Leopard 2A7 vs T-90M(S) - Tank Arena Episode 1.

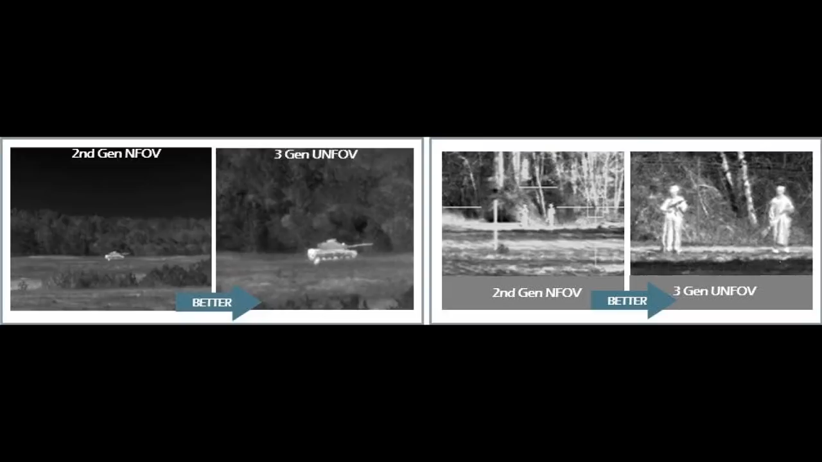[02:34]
The Fire Control System of T90M consists of SOSNA-U Main Gun Sight,